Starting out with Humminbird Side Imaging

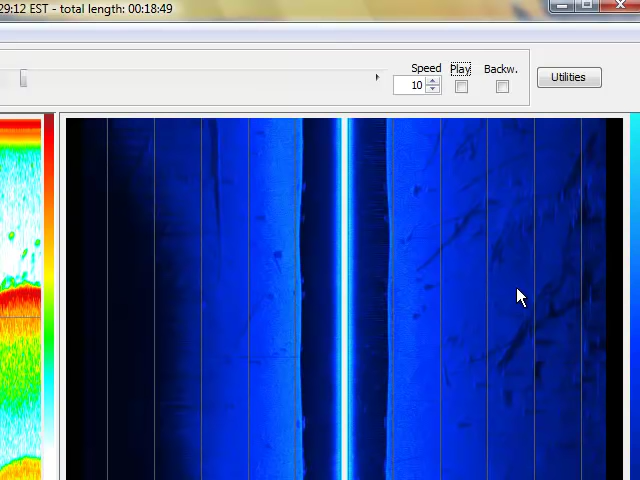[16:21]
and you may have to Google a GPS coordinate converter to give them in the to get them in the method that Hummingbird PC wants. So since I'm talking about it, let's just say I got the GPS coordinates that I want.
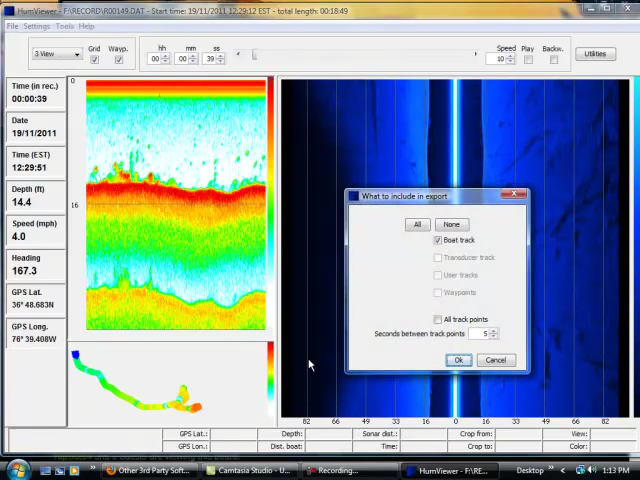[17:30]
On screen: depth 14.4 ft, speed 4.0 mph
Although this program's got you got to do a little work here, so I use the default of Boat Track and I click OK.
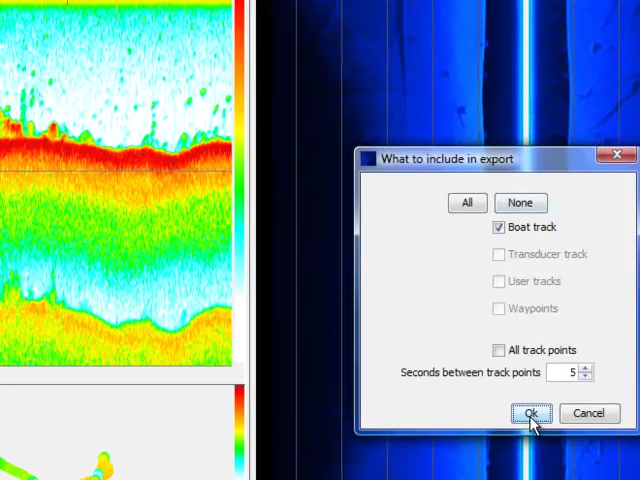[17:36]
Right now, it doesn't know where to find Google Earth, so you have to tell it.
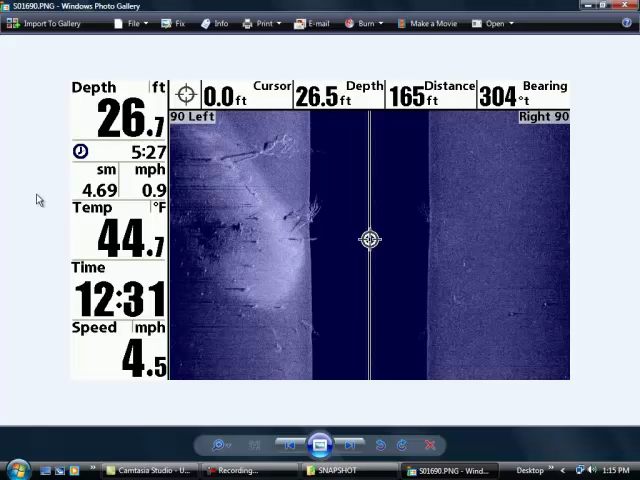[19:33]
On screen: water 44.7°F
Didn't catch a single crappie on it. I guess it just looked too nice. But from here, you would treat this just like you would a picture. You know, if you want to post this at crappie.com, whatever method you're using to post pictures at crappie.com, you'd post here. And then I can scroll and look at the next picture.